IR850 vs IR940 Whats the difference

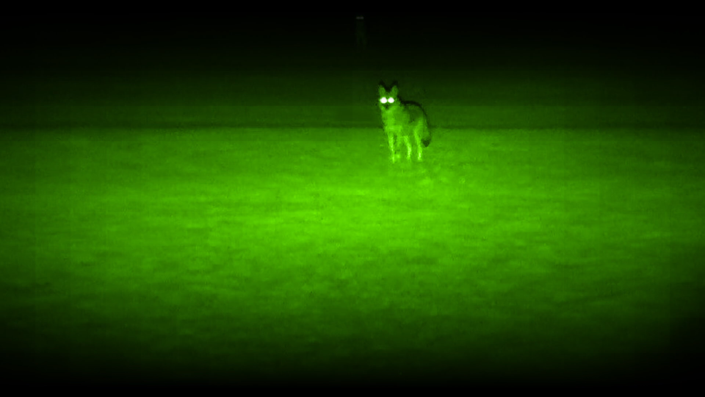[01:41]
So if you need to spot something far away in total darkness IR850 is your go-to.